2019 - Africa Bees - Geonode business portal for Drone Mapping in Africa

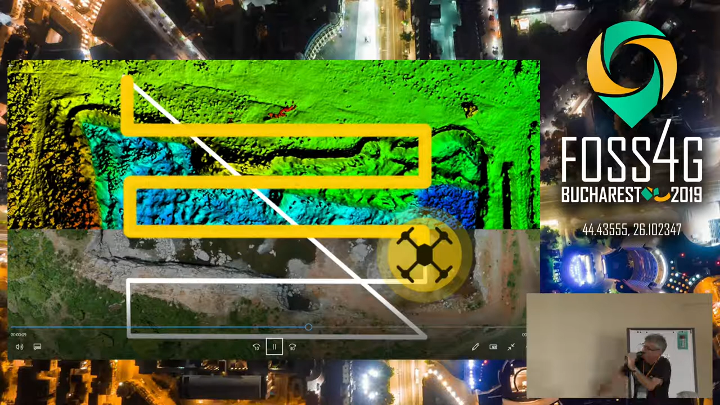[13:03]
So this just shows an example. We do a flight path and we can collect elevation and ortho data. So here's the data. You can see it's really detailed.
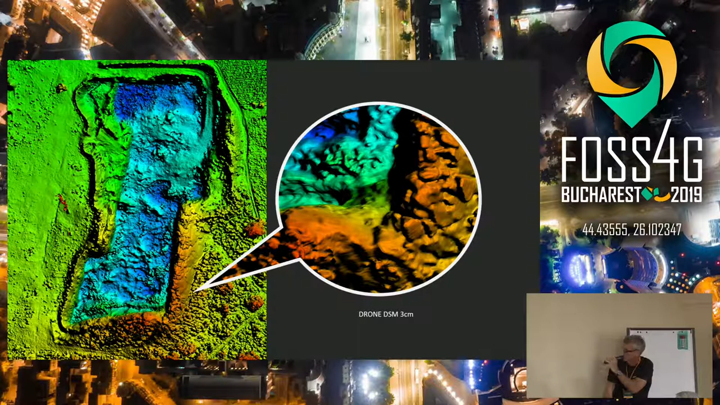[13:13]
There's no DTM that you can get off a satellite that'll look anything like this. OK? OK. So what we do is there's the data. There's the point cloud. OK?
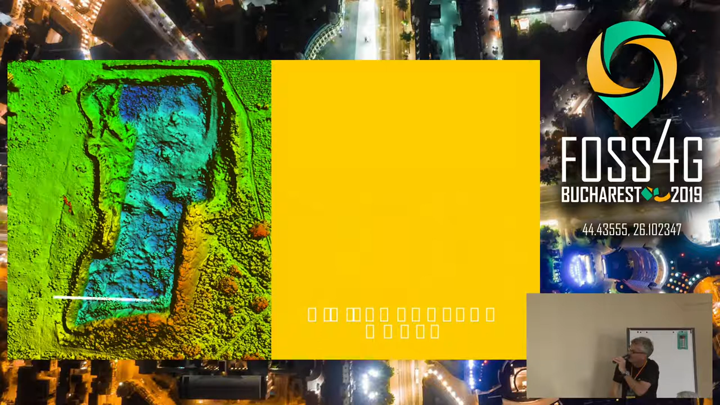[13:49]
So in this case, let's do an engineering. There's the thing. We can calculate volume. OK? So again, we're taking something, a 20-minute flight, and we're producing incredible, incredible value from it. And it's all geo-referenced, of course.
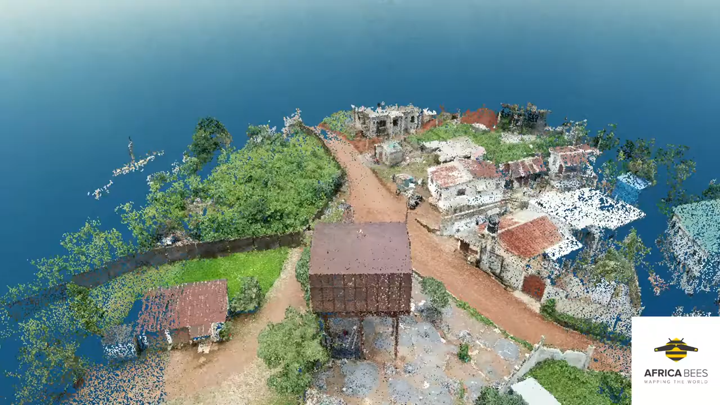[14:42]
OK. This is pretty neat. OK. Here. This is in Sierra Leone. OK? This is a tank.
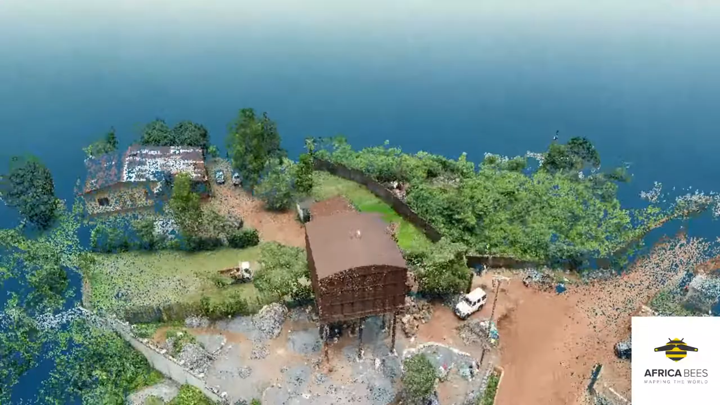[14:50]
You can see I'm actually looking underneath the tank. They're breaking up aggregate to build the road.
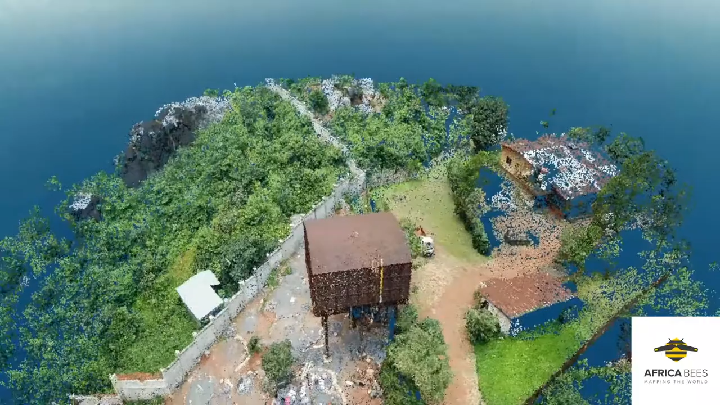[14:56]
So you can see that, essentially, that we can pick up a huge amount of information.
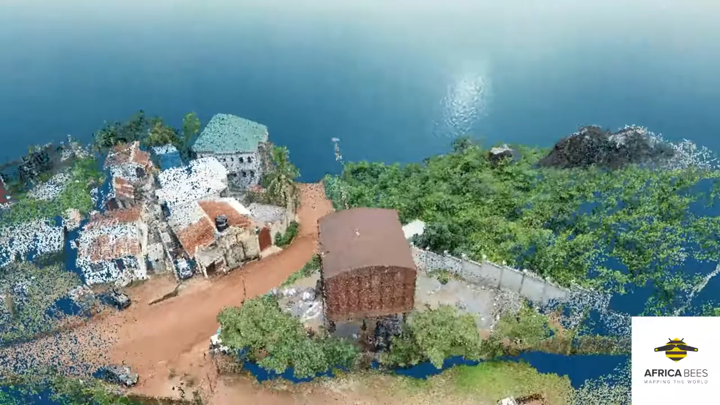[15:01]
You can see the car we were in. You can see power lines. You can see a lot of information. So again, really incredible information that's been...
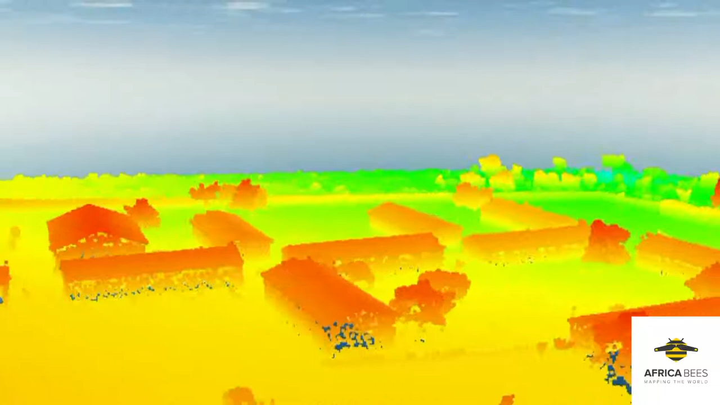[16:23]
Then we can use it in AutoCAD and all these horrible engineering packages that are not necessarily open source. But it means that we can actually take out an object from that.